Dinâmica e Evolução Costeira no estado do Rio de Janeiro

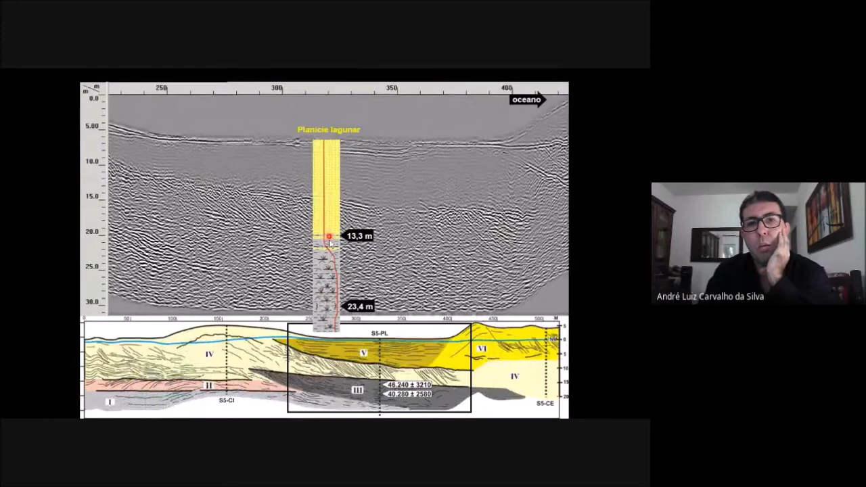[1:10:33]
entre as duas barreiras então quando a gente coloca a soldagem olhando só para o dado de radada para ver esses padrões bem nítidos aqui quando a gente coloca a soldagem a gente começa a entender melhor o que esses padrões representam e esses dados são corroborados com dados sedimentológicos aqui alguns exemplos de testemunhos eu não vou detalhar muito isso por uma questão de tempo
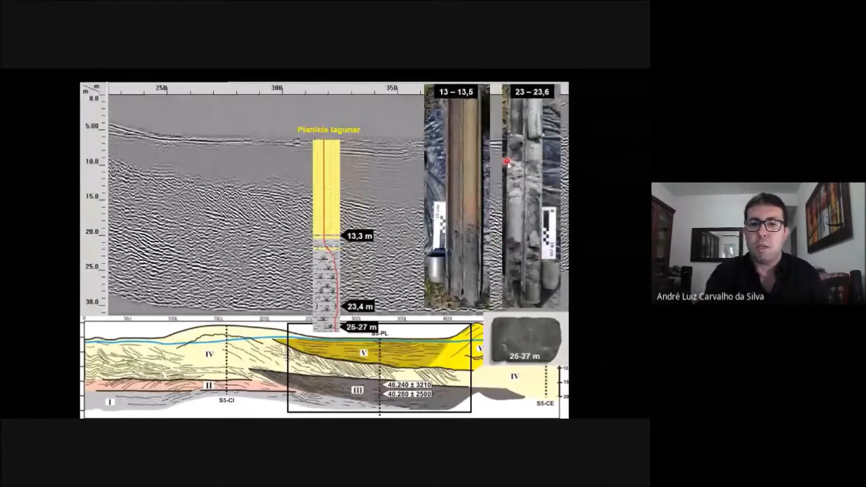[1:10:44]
aqui o refletor mostrando uma superfície bem marcante notem que ela trunca estratos abaixo ou seja são estratos que foram truncados por essa
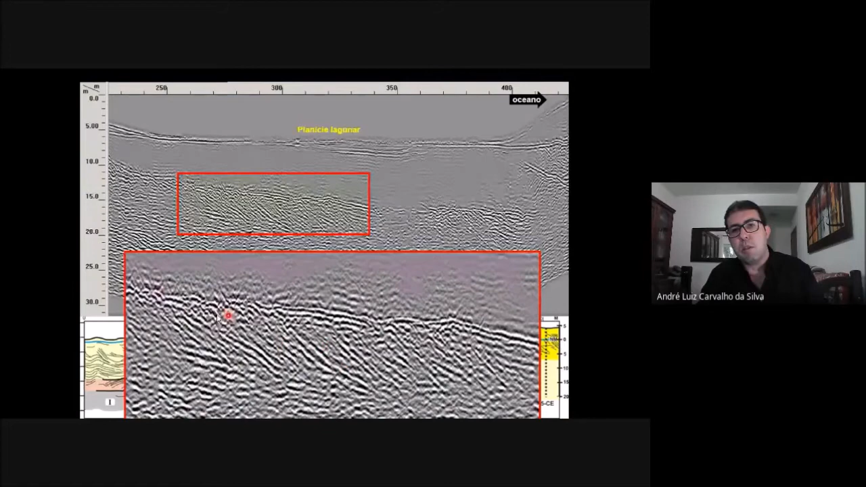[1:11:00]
superfície por esse refletor que nós identificamos e interpretamos como sendo uma superfície erosiva e as idades nos ajudam também a perceber que ela representa um momento de na ausência da deposição de segmentos de aproximadamente 30 mil anos seja um período fortemente marcado por uma ausência
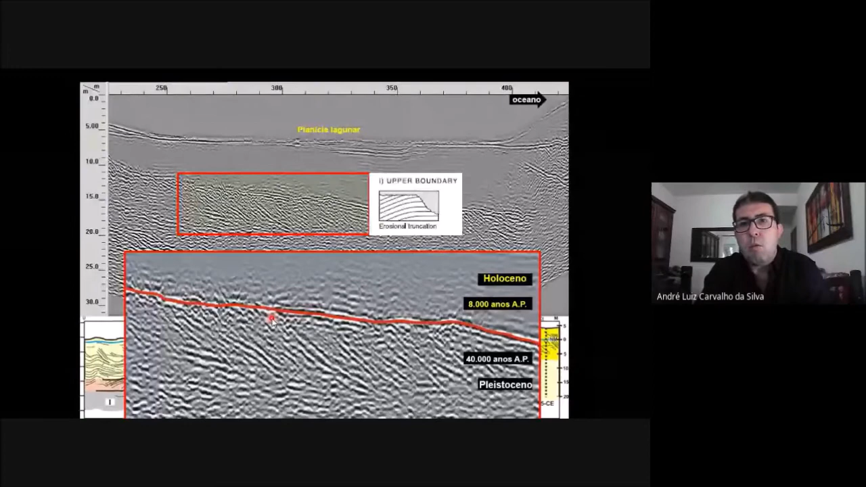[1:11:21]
de deposição de materiais ao longo do processo de evolução desse litoral e nós associamos com base desse trabalho e diversos outros a um momento em que o nível do mar estava mais baixo essas barreiras foram
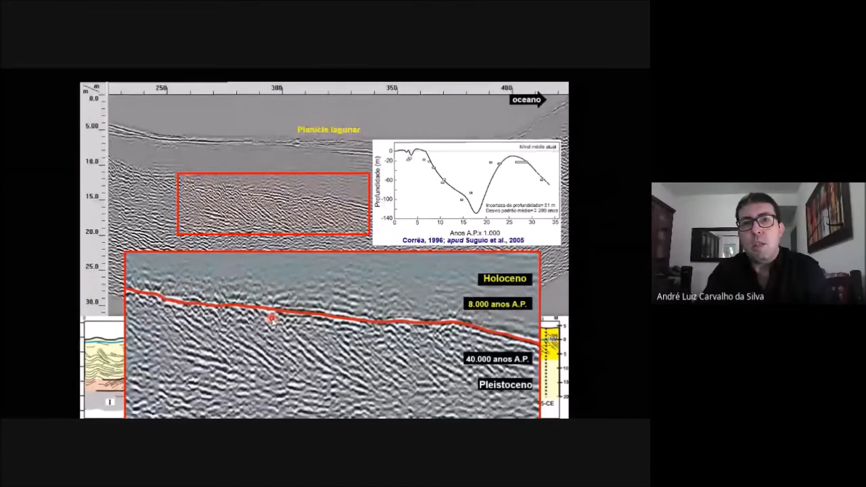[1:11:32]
bastante erodidas e esse registro de erosão fica no pacote costeiro da estatigrafia e é facilmente observado por esses dados de radar da mesma forma que a gente pode observar
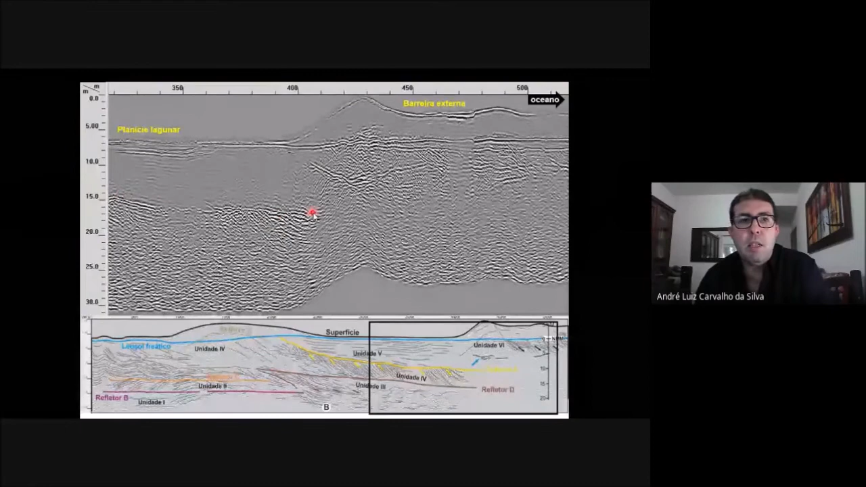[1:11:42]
aqui esse mesmo refletor ele desaparece no dado momento a imagem fica bastante comprometida então daí mais ainda importante colocar o poço de soldagem e através dessa soldagem a gente percebeu
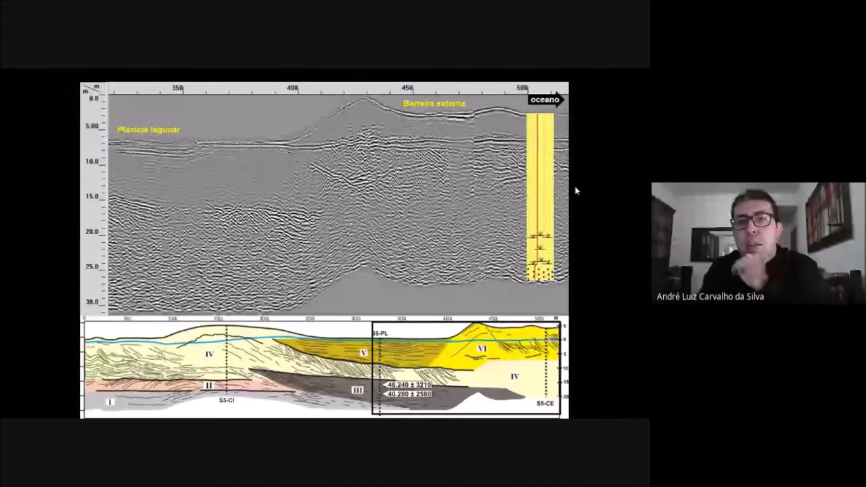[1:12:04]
os materiais e superfície e conseguimos também associar essa perda da qualidade do sinal à intrusão salina essa é uma área a praia está para cá
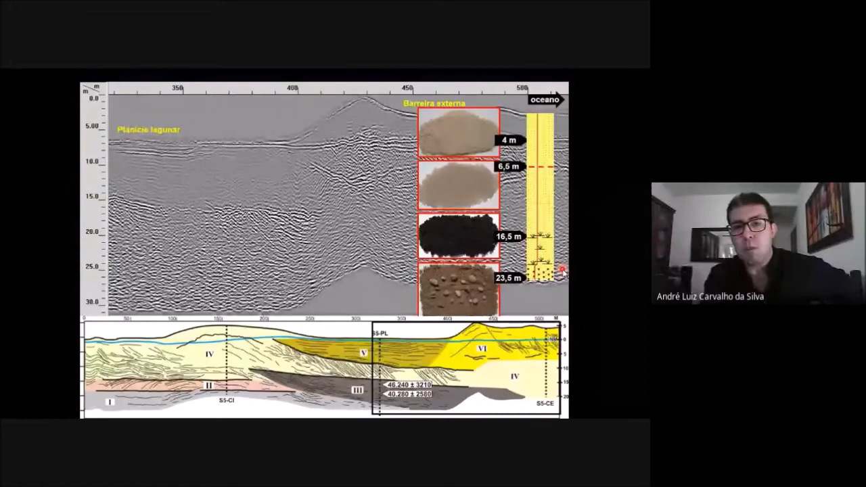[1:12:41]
vários outros para o Jardar um pouco mais acima a gente vê aqui o contato que marca bem a diferença de areia amarela amarelo claro para uma areia mais esbranquiçada aqui no litoral como